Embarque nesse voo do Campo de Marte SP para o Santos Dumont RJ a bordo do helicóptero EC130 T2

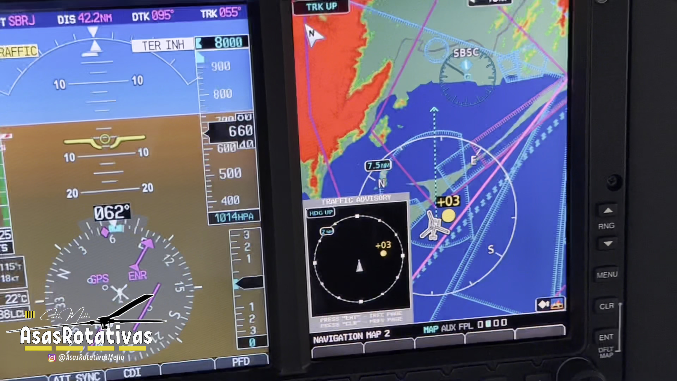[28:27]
Não vai dar pra ver, mas ele já entrou no meu TCAS aqui.